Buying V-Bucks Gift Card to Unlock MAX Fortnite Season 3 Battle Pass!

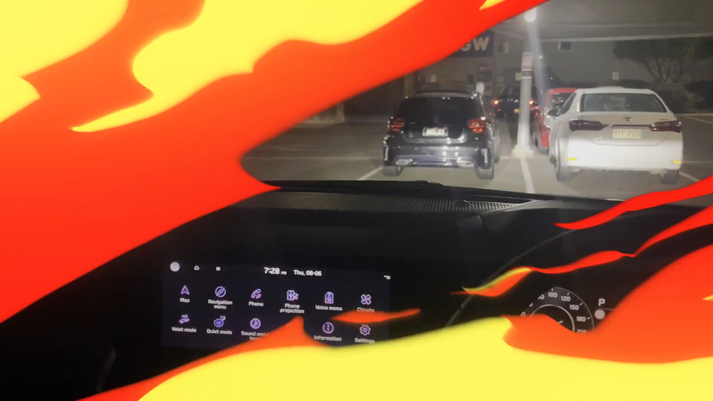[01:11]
All right guys so we just pulled up at the shops as you can see and I'm going to go inside right now and I'm going to go straight to the gaming store and buy all my V-Box gift cards.